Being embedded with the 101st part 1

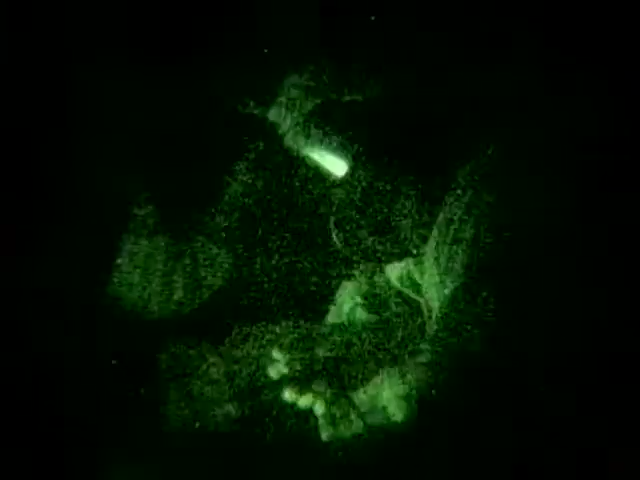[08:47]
Go to bed and the siren would start.
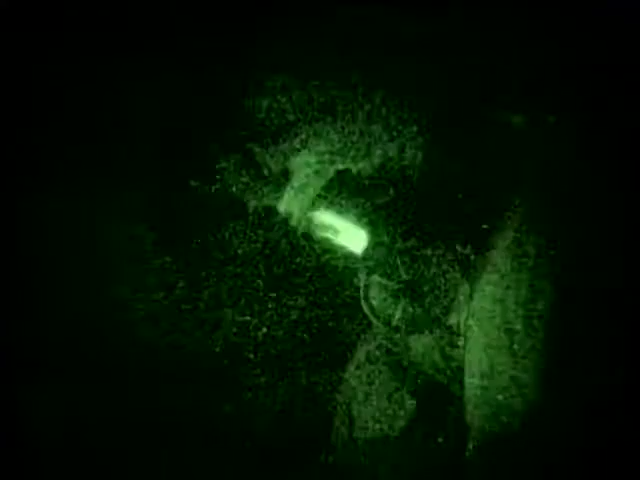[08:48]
So you have to get up, put your mask on, stumble out, sit in the bunker for 30 minutes or so until there's an all clear, then stumble back, go back to bed, try to get some sleep.